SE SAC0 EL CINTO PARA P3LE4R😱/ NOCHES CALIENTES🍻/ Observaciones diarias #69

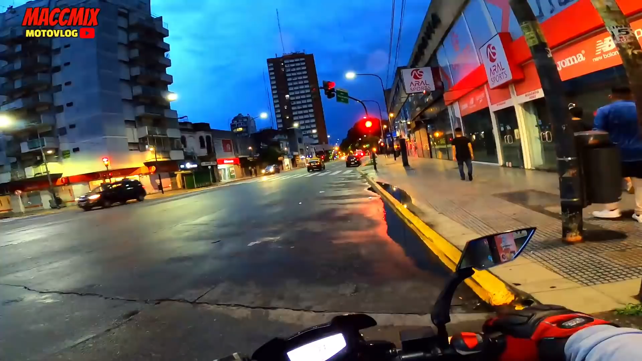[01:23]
No encuentro la flechita porque el semáforo está corrido, boludo, mira.